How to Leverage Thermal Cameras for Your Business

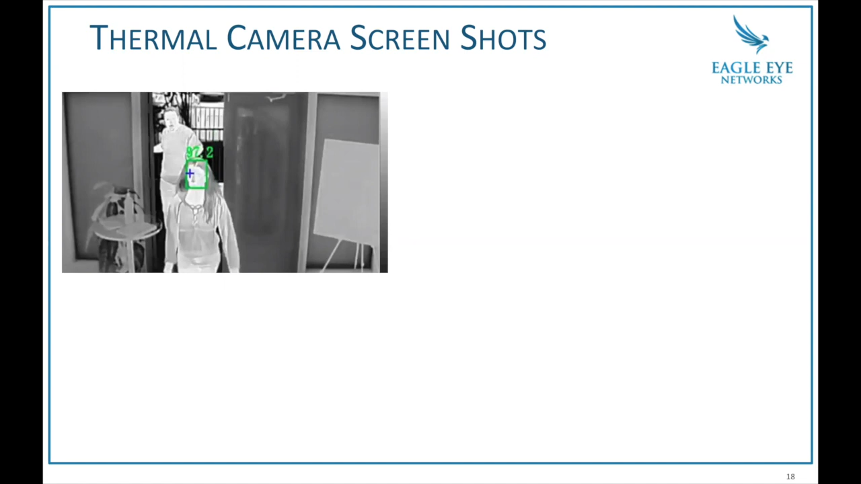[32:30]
uh, in the camera settings is you draw an area of where you want the face to be measured. And I'll show you what that kind of looks like here in a second. So measured my wife there, another screen. Now, as I've walked in a little bit, it measured me as well. And like I said, it does the facial detection and then it, uh,
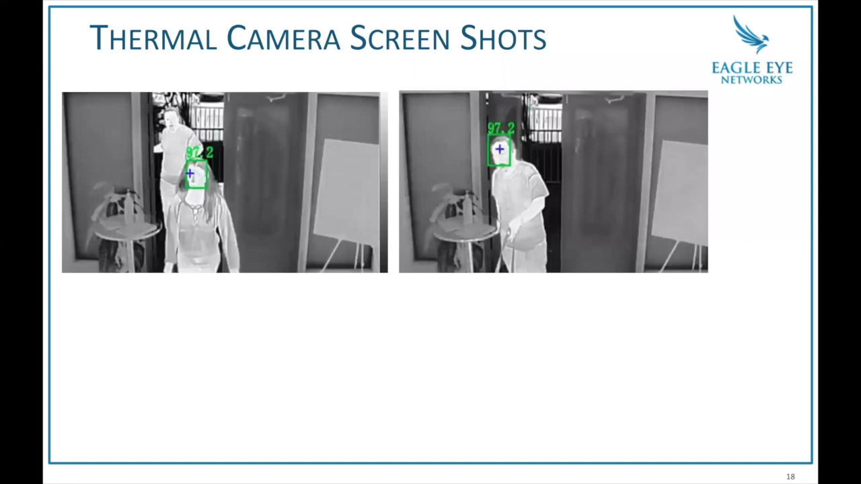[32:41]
passes that off and measures the forehead a little bit easier to find my forehead. As I get older, that forehead's getting bigger. It's, it's almost to a five head at this point. But, uh, now here, I want to show this.
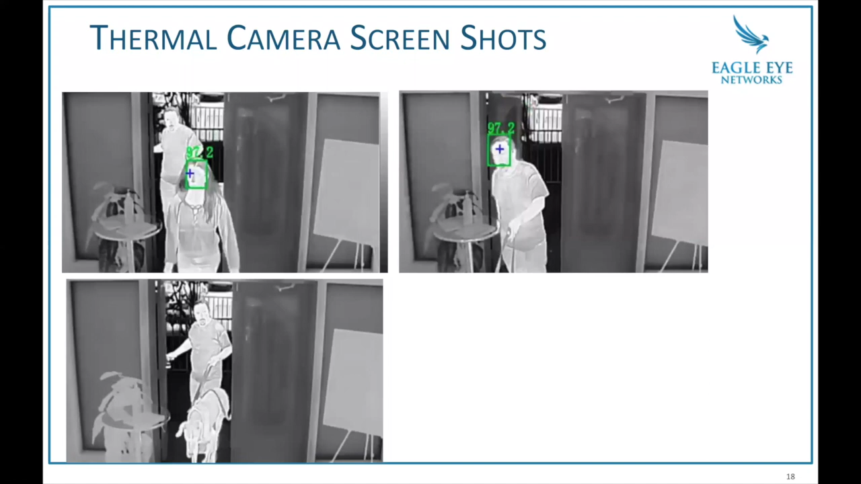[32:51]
I brought my dog in on purpose and I'm a dog guy. I like my dog, but he's a great Dane. He weighs 150 pounds and he emits a lot of heat, but he's not being picked up even when he's walking to the front door because the facial detection, you know, it doesn't detect dog faces. It detects human faces. And so then when I come in later, it's got me. And then here you can see where it's picked up my wife yet, but hasn't yet redder temperature. So this was the point where it's a, here's the face, but hasn't been handed off yet. And then what does it look like if someone has a higher temperature?